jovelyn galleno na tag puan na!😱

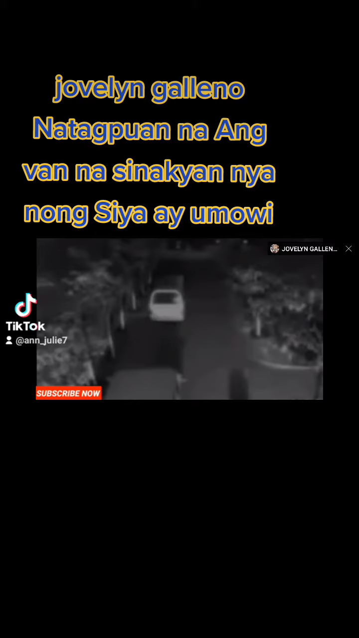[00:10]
Kita dito sa video na talagang dumaan pa pala ito sa mga hindi mataong lugar. Dito naman ang kuha ng CCTV mismo sa Robinson kung saan sumakay ito.